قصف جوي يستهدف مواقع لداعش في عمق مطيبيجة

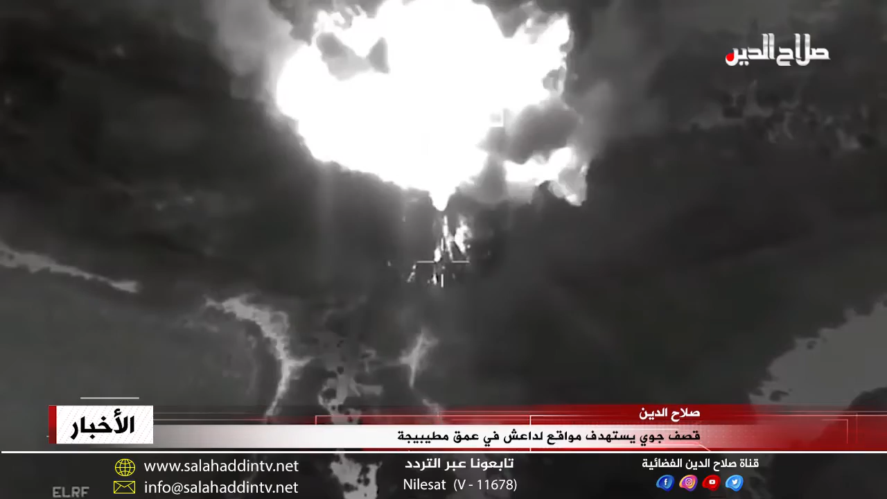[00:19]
التقييمات الاستخبارية الميدانية تشهد المناطق النائية بين ديالة وصلاح الدين ومنهم طيبيجة عمليات قصف بين فترة وأخرى ما يؤدي إلى مقتل أعداد من عناصر التنظيم بعدما
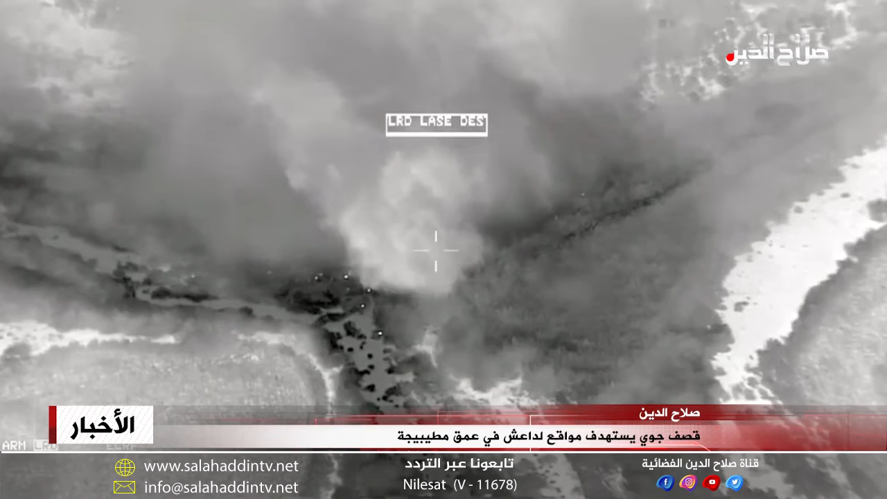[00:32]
باتوا يلوذون بالمناطق النائية من العمليات الاستباقية لمختلف صنوف القوة العراقية